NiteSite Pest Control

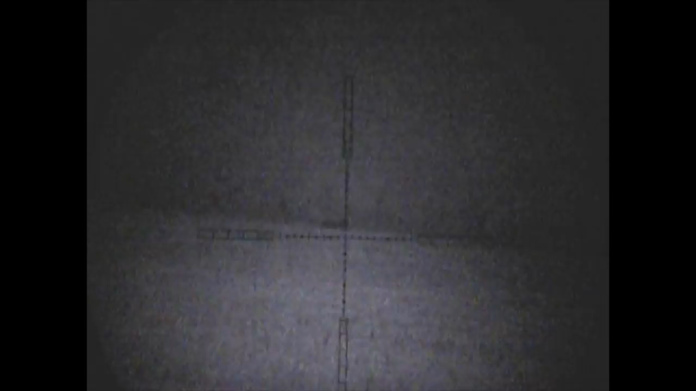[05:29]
He just gives it a glance over his shoulder and buggers off into the undergrowth, not to be seen again.
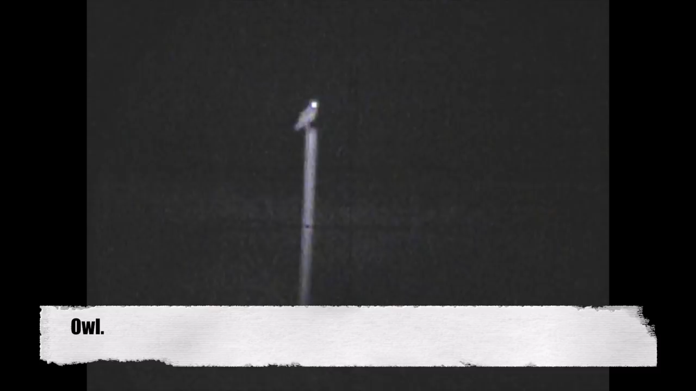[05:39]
The one other thing the rodent calls do is they tend to bring in quite a good number of owls,
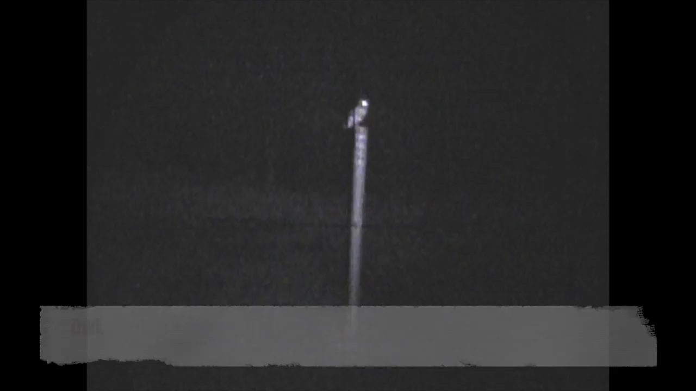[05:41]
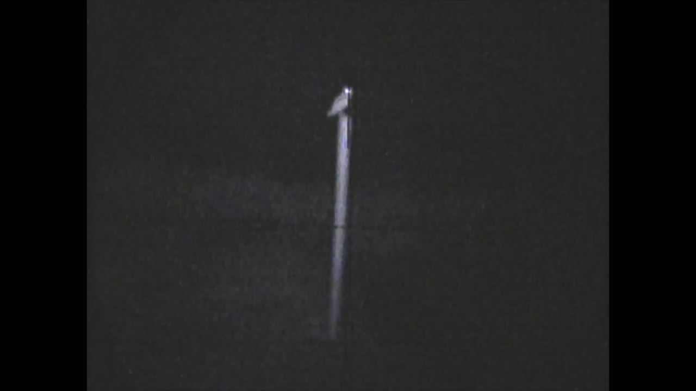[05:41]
and it's always lovely to see a good number of owls in the surrounding areas.
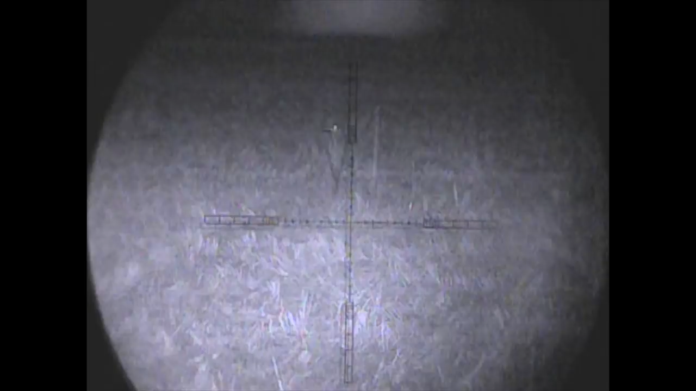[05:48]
This is a first for me. At first glance I thought it was a rabbit stood on its hind legs,
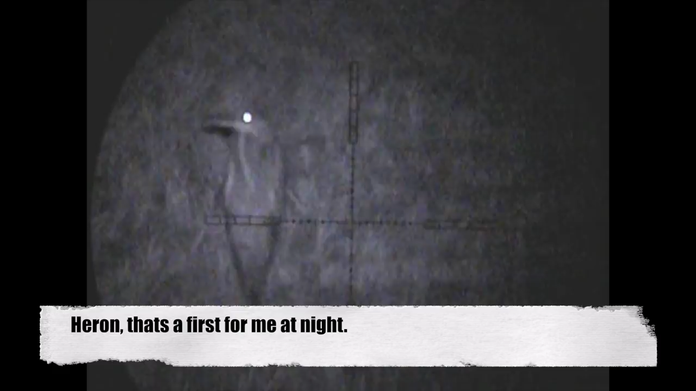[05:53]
but then I realised it was too gangly for that even,
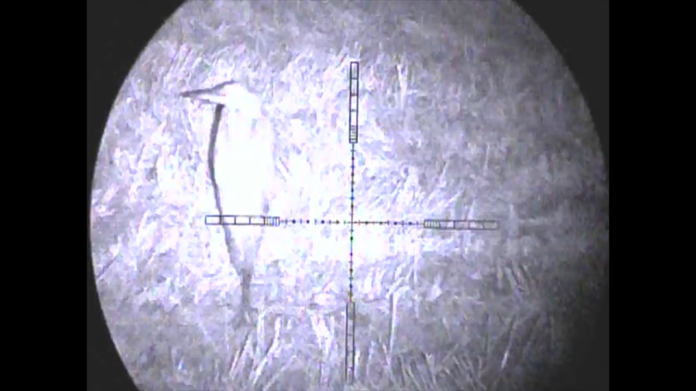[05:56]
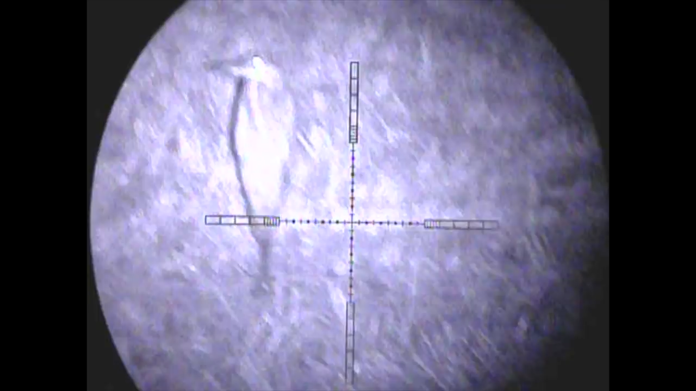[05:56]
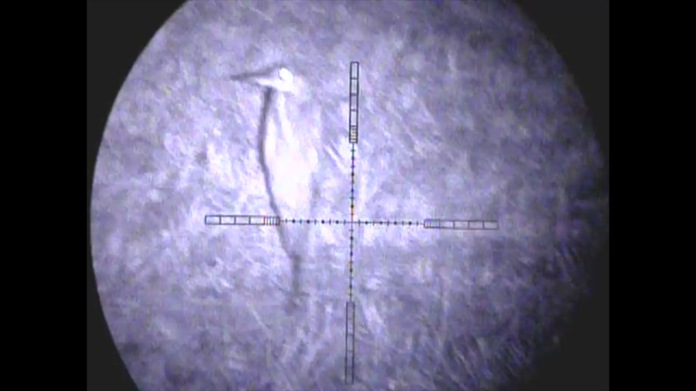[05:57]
so with a bit of extra IR I was able to identify that as a heron.
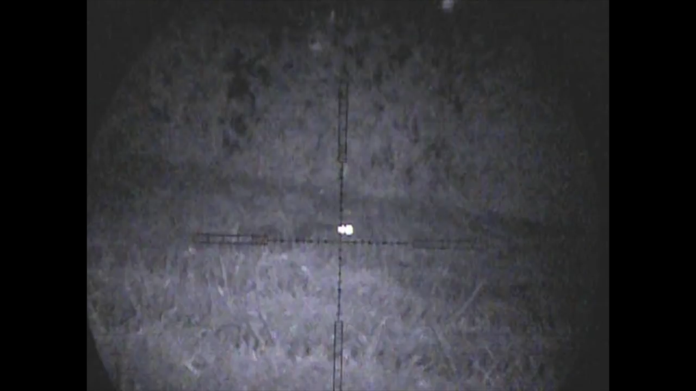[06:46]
Typical, finally gets within range and stops in front of the farmhouse, so I can't take it there.
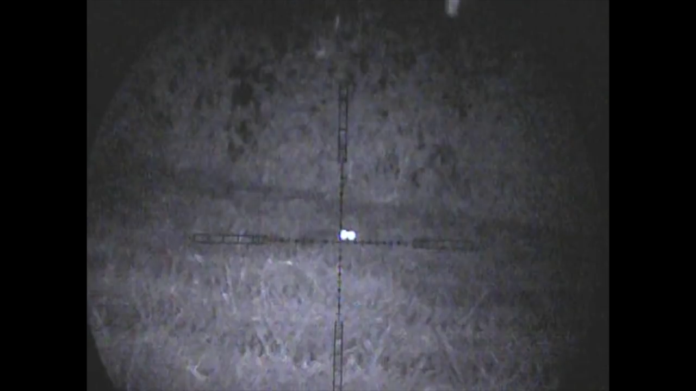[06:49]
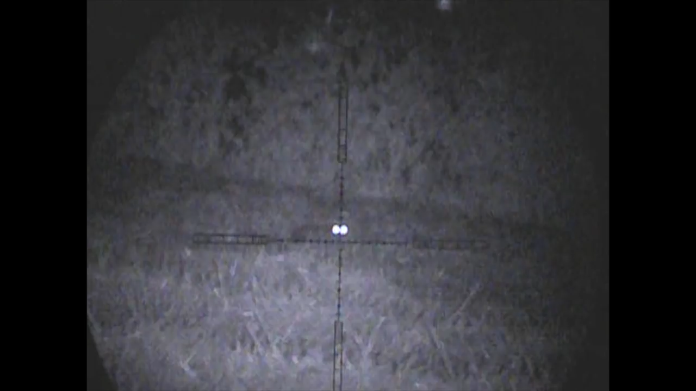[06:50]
Obviously I've got to wait for it to move again, and there we go.
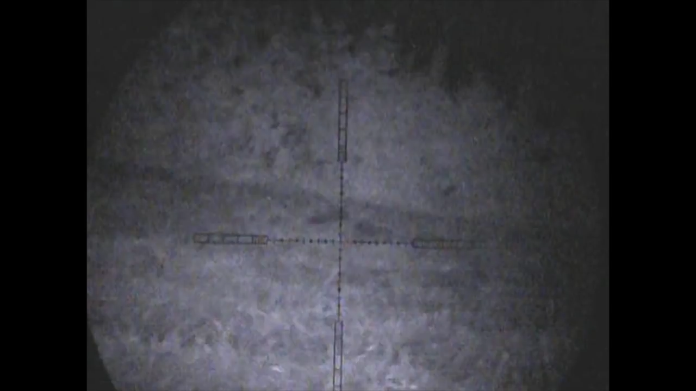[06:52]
Next time it stops where I can see enough of it is the time to take the shot.
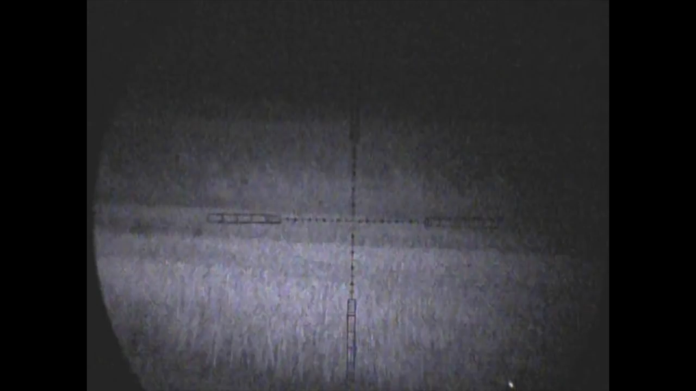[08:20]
I see another fox now on a field that isn't actually mine.
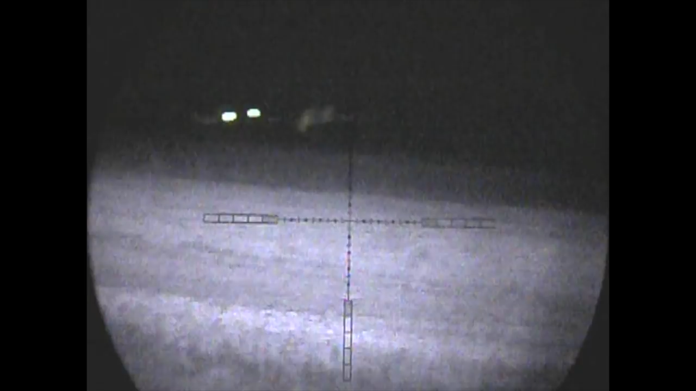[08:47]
in a second you'll see was a rather large dog fox.
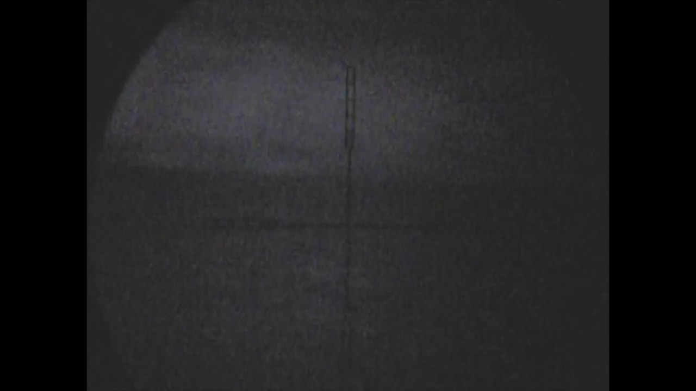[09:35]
bumped into another couple of foxes playing around in this field.
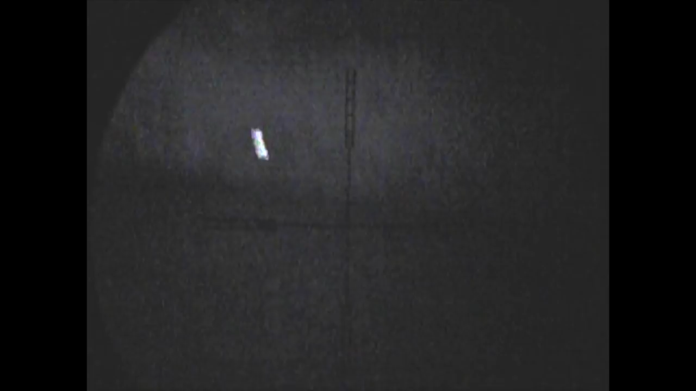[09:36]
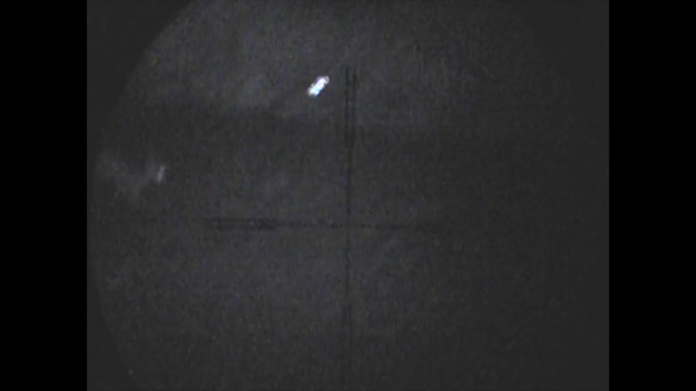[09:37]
However, they weren't playing ball and weren't coming into the call,